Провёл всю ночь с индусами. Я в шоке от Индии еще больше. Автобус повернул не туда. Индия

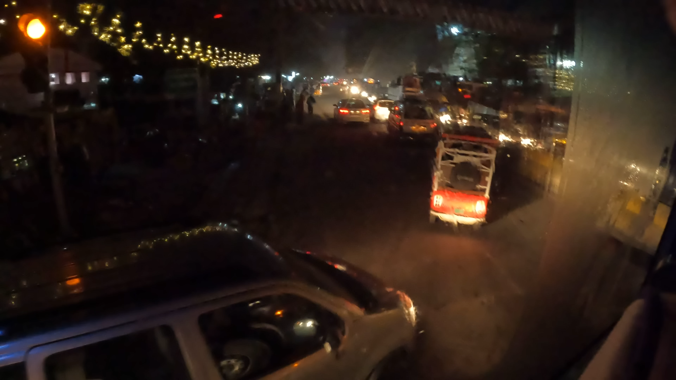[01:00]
Что-то происходит, не можем, короче, развернуться.
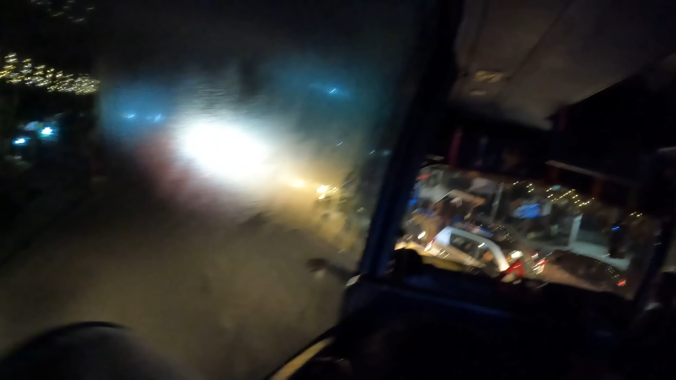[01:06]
Вообще непонятно, куда мы едем.
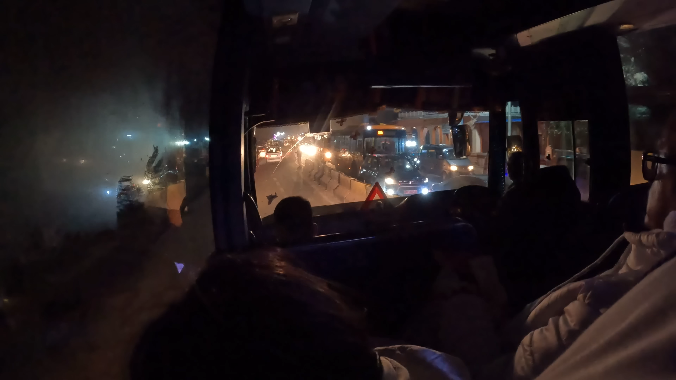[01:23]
Но, надеюсь, доедем в целости и сохранности.
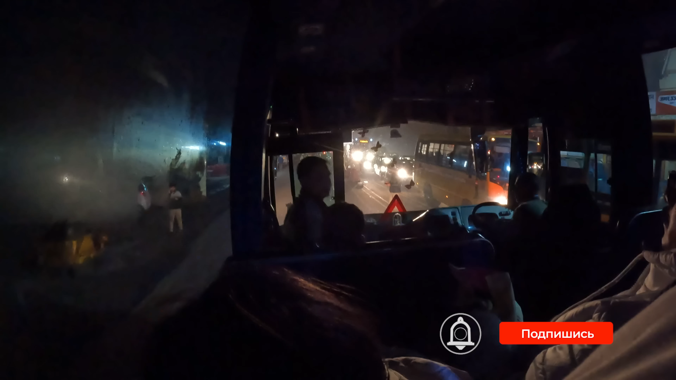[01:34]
Дороги, конечно, узковаты для автобусов, я не знаю почему, как бы они знают, что у них население огромное, но делайте вы там, не знаю, по 4 полосы прям везде.
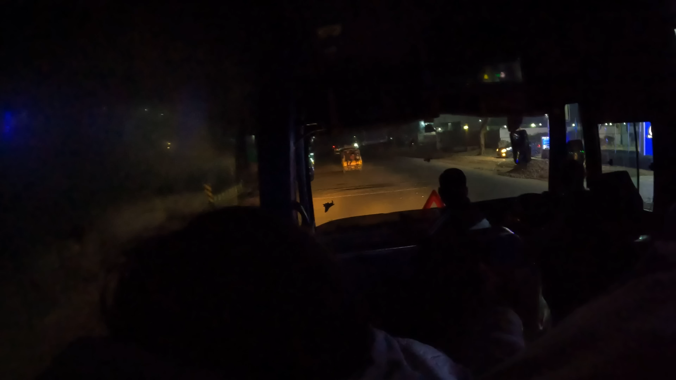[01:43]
Но нет, у них так все дороги, короче. Вот, везде все едут, суются. Но вот эти столбики зато покрасить можно в цвет флага. Зеленый, белый, оранжевый. А дороги делать получше нельзя, да? Причем у них тут много рабочих, что там сделать это вообще копейки, мне кажется, будет. Вот, они тут хоть руками могут
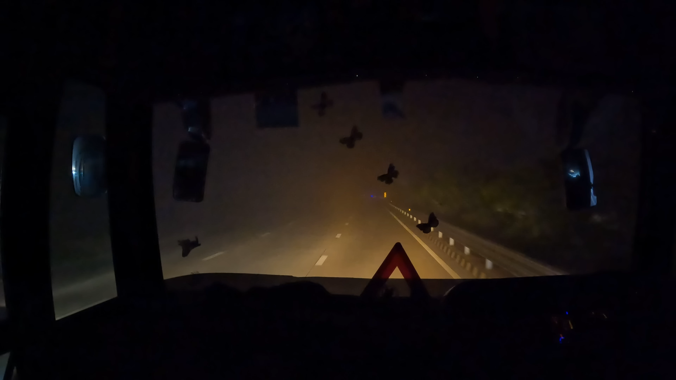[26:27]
Кто-то там сигналит на аварийках, еду, чтобы было видно. Ну ладно, хоть так.